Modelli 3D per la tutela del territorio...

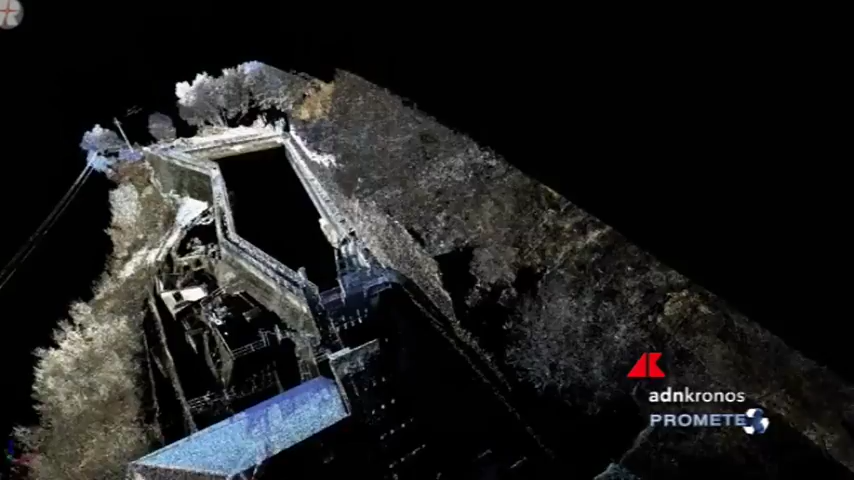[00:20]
è in grado di sviluppare modelli 3D delle aree osservate.
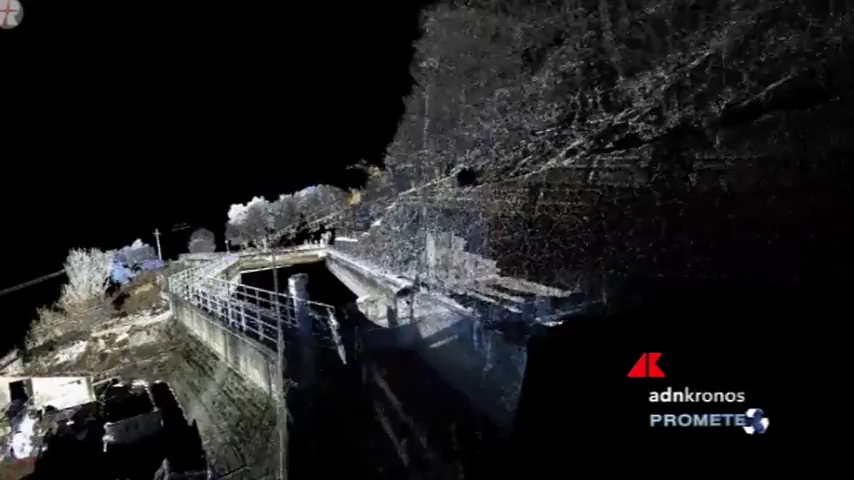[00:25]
Obiettivo mettere a disposizione strumenti innovativi e servizi customizzati per offrire un supporto sia agli operatori sia ai decisori.